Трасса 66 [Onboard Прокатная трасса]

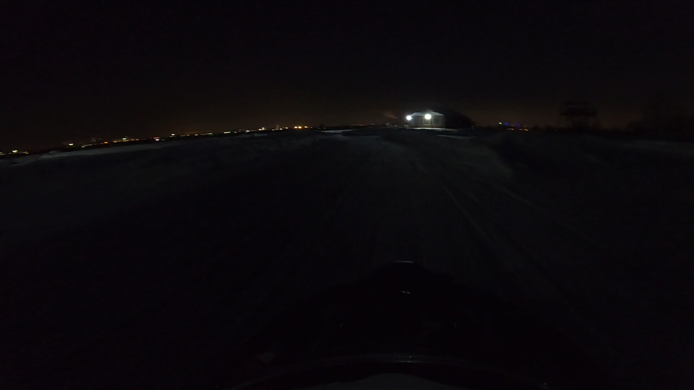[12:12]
так левый излом почти на полной скорости 10 на 3 и здесь соперник застрял удачно все получилось эско позади осталось здесь на разворот идем